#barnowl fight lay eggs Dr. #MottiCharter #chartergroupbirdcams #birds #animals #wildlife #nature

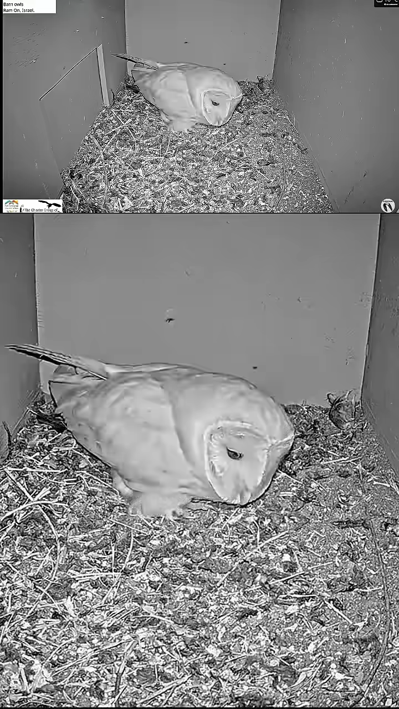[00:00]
Here in Ramon, Ramon, Barnow, Cam, an intruder came in to the nest.
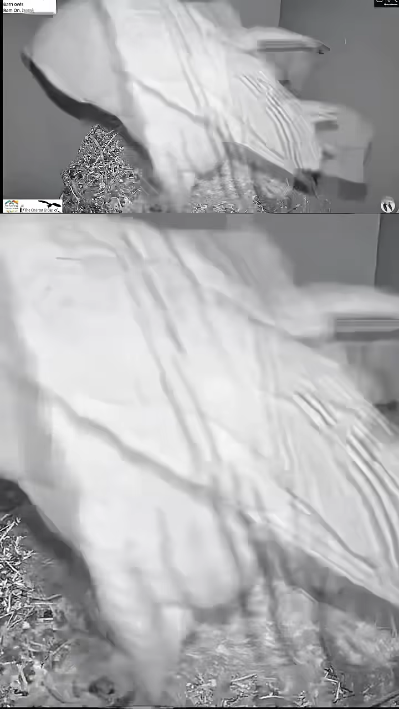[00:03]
The female had to fight it out because she had one egg.
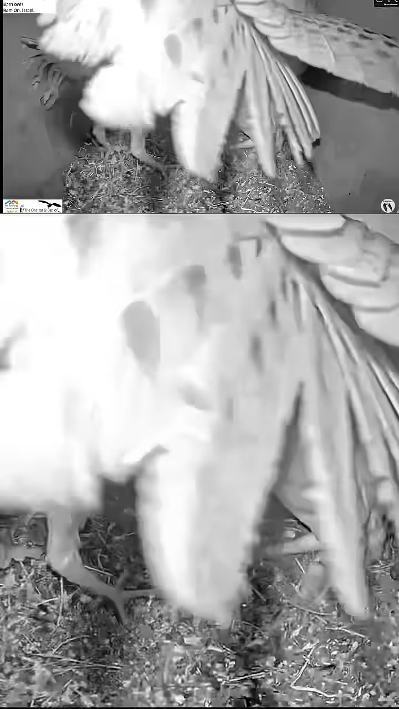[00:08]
Very dangerous thing.
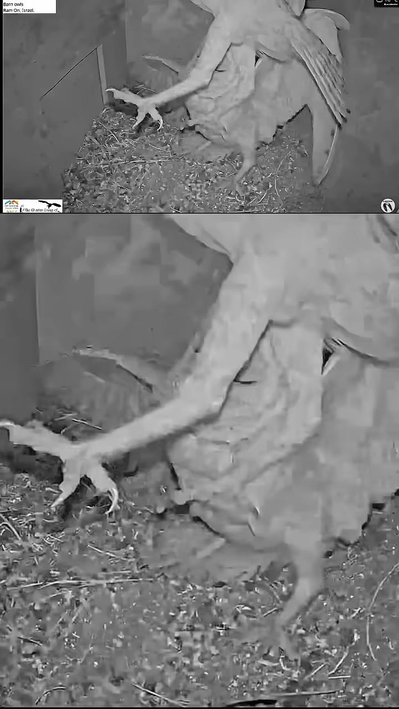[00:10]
The egg can easily be cracked. And the female shows this male out of the box.
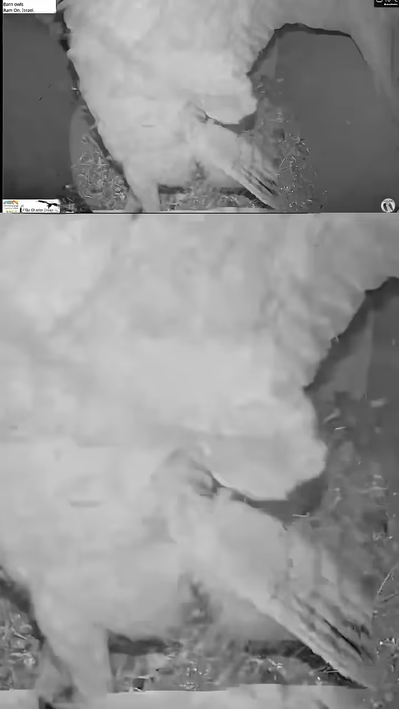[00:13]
She's like, I got a male. I don't need you. Get out. And she immediately looks back and checks her egg. Luckily, the egg was not cracked.
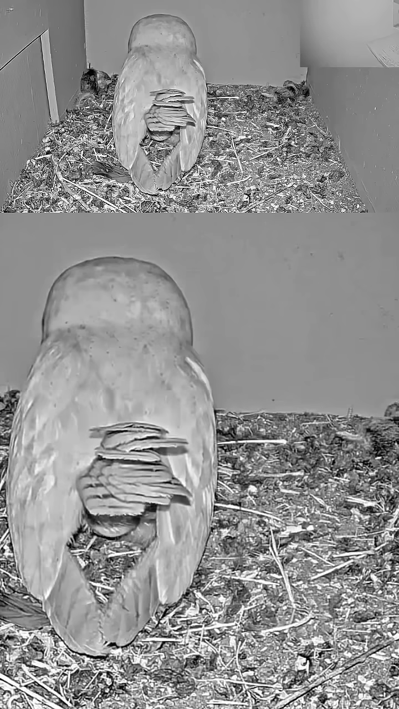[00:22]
But that's part of the female's job is to protect. This was an amazing thing. Look at here how we can see actually a direct view of a female barn owl laying an egg. This is amazing. I have not seen this much in my life. That you can see the egg actually starting to come out. This must be painful. And she's just pushing and pushing and pushing until finally that egg is going to come out. What an amazing thing. We get to see these things in these live cameras. Very difficult to see.
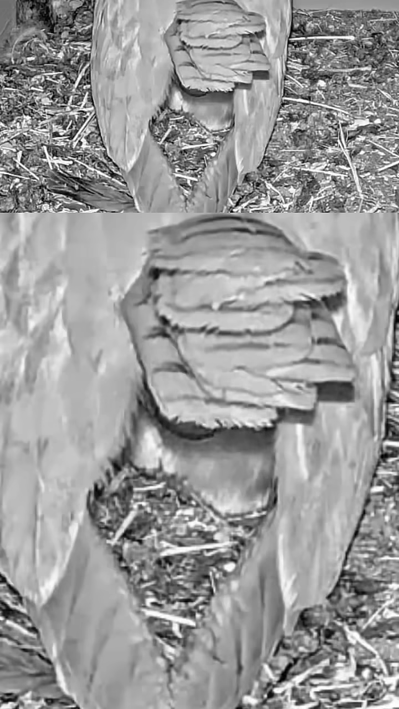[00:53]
But there goes the egg. Look at that again. Man, that's an egg. Wow, amazing. What an amazing video.